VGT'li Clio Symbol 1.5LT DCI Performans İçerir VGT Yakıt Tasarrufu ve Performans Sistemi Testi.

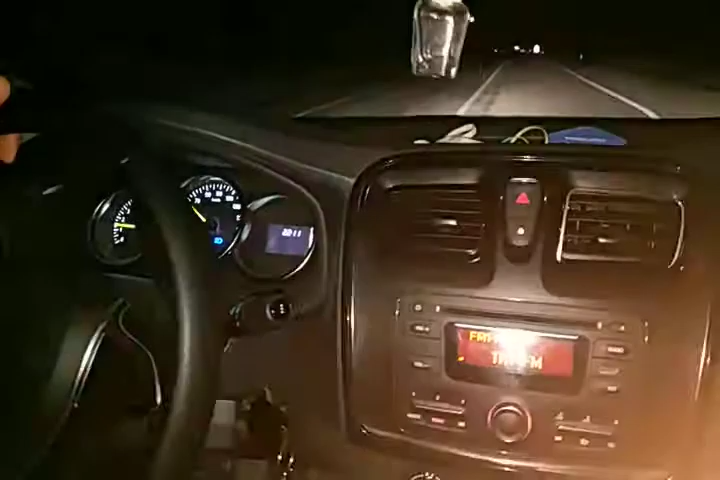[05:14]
viteste, bu virajı 3. viteste daha önceden almış olaraktan çıkabiliyorduk. Evet. Şu anda 3. vitese mecbur olarak düştük. Çektik ve hızımız artıyor. Aynen o şekilde. Şu anda virajlarımız ve yokuşumuz devam ediyor. Evet. Yeri 0 sayarsak 45 derecelik bir açıya sahip mi orası abi? Daha fazladır. Daha fazla. Evet. İlk yokuş. Hızımız artıyor. Öndeki araç müsaade etti sağ olsun. Sağa çekti.
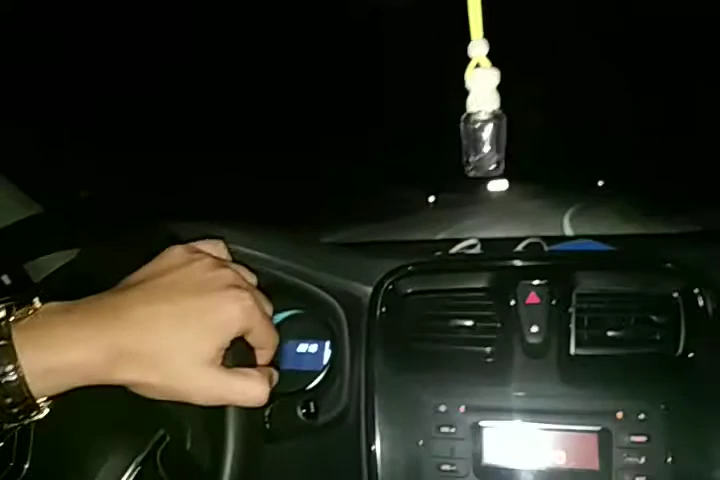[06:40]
Oldukça dik ve yorucu bir yokuş. Evet. Fazlasıyla dik. Çok dik. Bu devri kaybettiğimiz zaman bu araç buradan ikinci vitese çıkartıyor. Şu anda üçüncü viteste hala çıkmaya devam ediyoruz. Devam etsin abi. Hızımız artıyor. Evet. Ulaşık göstergeyi alır mısın? Fena artıyoruz üstelik. Kesinlikle. Üstelik bir dipnot bir şey söyleyeceğim. Söyle. Biz Onur'a bas çek mantığını hiç söylemedik. Hiç söylemedik. Düz bir nokta yok.
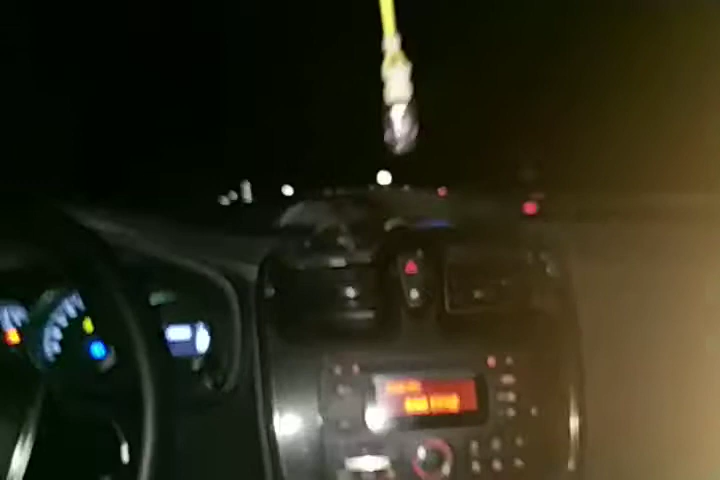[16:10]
Düşürme. 5. vites. Ve aracımız gitmeye devam ediyor. Yani durduramıyoruz. Yokuş çıkarken mi?